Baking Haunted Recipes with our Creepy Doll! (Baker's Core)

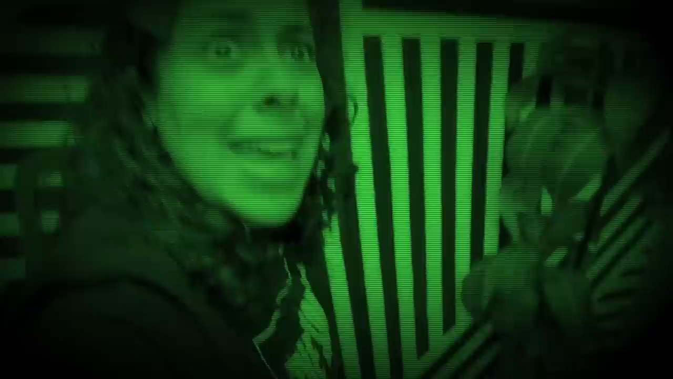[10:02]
Why is the basketball hoop just literally here? Okay, tree, tree. Maybe there's fruit.
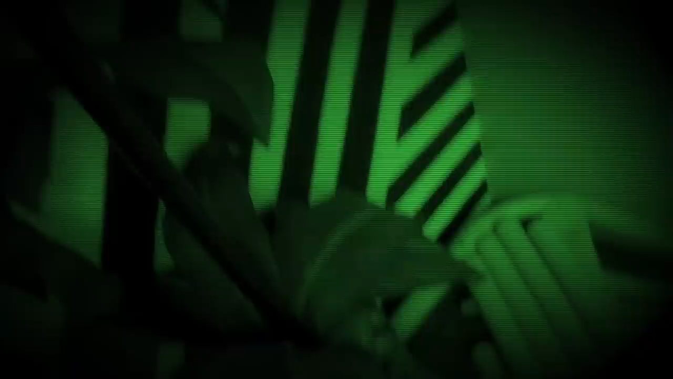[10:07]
Ah, I found. What is this? It's kind of cold.
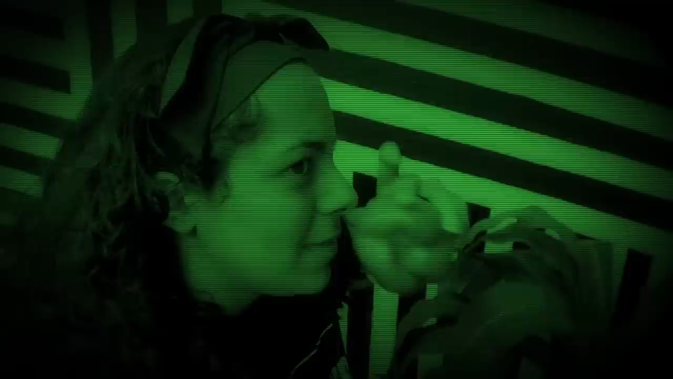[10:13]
I think it's the bell pepper. Okay, so this is the bell pepper. I don't want to fall off the thing.
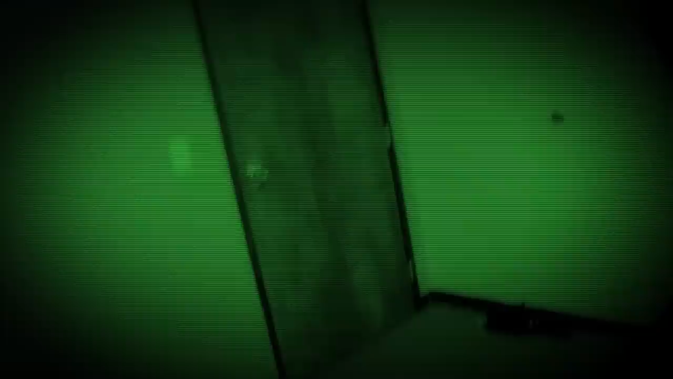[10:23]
Let me just try to find my thing again. Guys, this would be so much easier if I could see where I was. Ow!
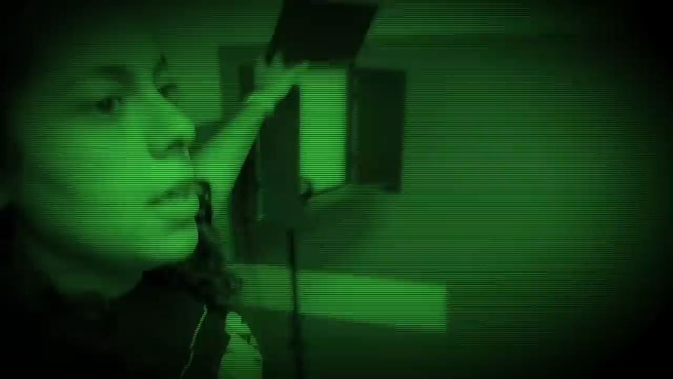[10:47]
This is like the wall, but, oh, here's this.
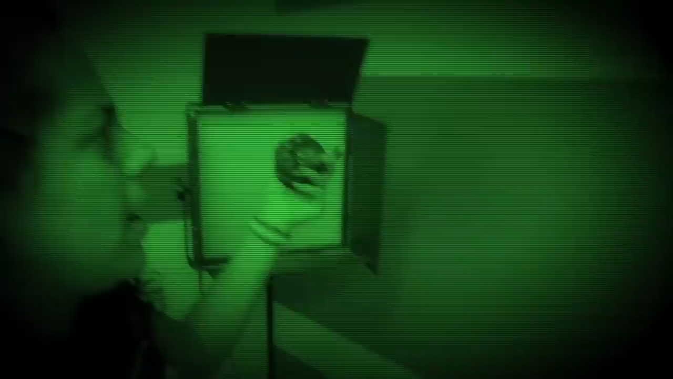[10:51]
Wait, what is this? Oh no, guys, it's another bell pepper, but I already found a bell pepper. No, I need the red one.
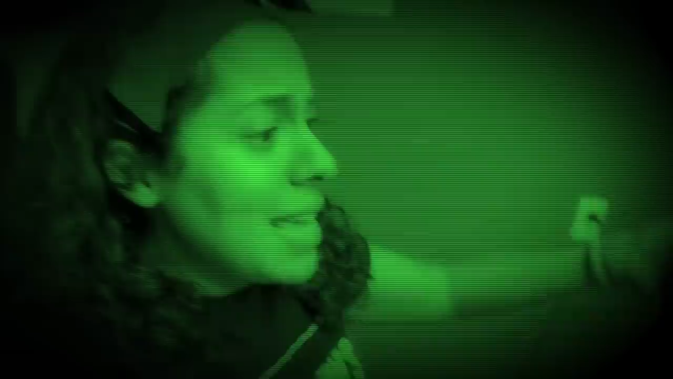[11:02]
So that means I don't know which one is the red one. It could either be the other one I found or this one. All right, guys, I'm gonna pull the string to get my clue.
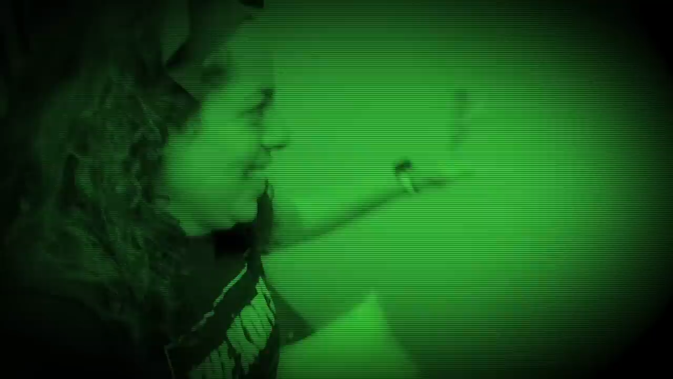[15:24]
Okay, wait, so here's a wall.
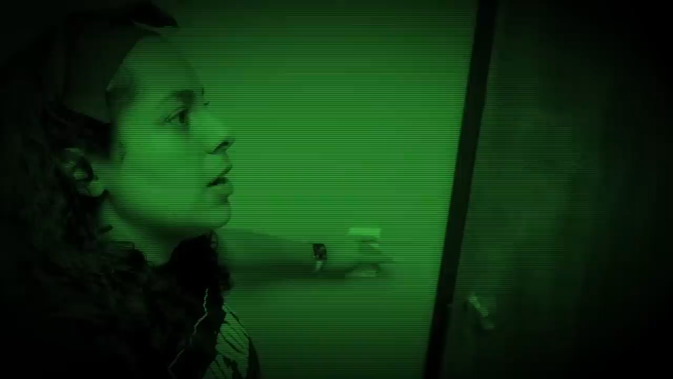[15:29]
Here is the light switch that literally does nothing. And the door that is still locked. So let me try going backwards. Oh wait, I found something. Okay. Oh no. Oh no, oh no, oh no, oh no, oh no, you guys. I thought I found the lemon, but this feels like something too. Maybe this is a lime?